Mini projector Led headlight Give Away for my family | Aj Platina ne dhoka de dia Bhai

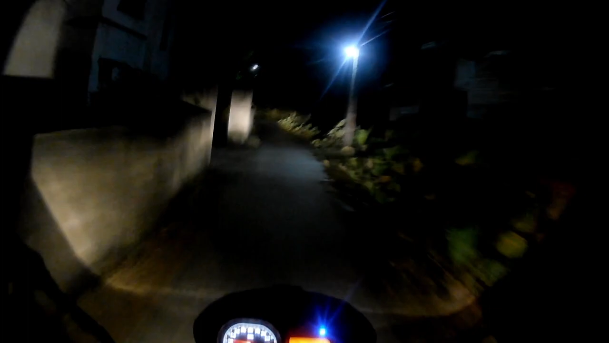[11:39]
पे लीपर यहाँ पर हेडलाइट का बल्ब मुझे कोई शिकायत नहीं बट हाँ ठीक है बहुत सारा कमेंट आ रहा है